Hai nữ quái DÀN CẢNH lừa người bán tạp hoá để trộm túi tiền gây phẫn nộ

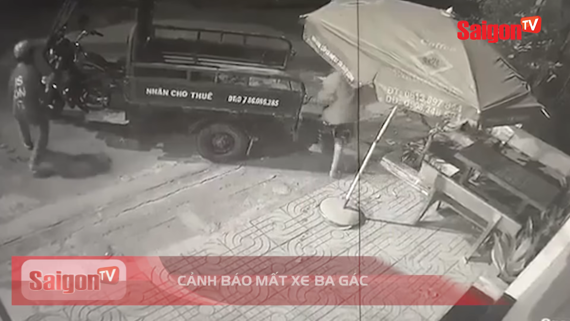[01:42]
Vào khoảng 2 giờ 30 phút ngày 23 tháng 12 tại khu phố 1, phường Vũ Long, Biên Hòa Đồng Nai Thấy chiếc xe bà gác để bên ngoài mà không người trong coi Hai đối tượng này đã tới đẩy xe đi một cách dễ dàng